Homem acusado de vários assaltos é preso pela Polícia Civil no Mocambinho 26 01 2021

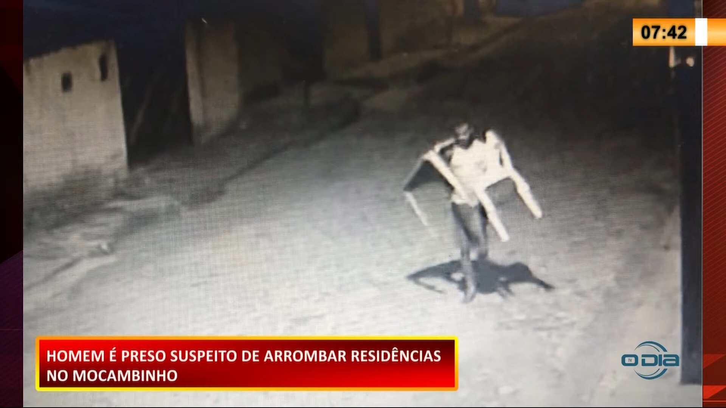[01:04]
Ele chega lá na casa, não vê nada que pode ser levado, leva as cadeiras também.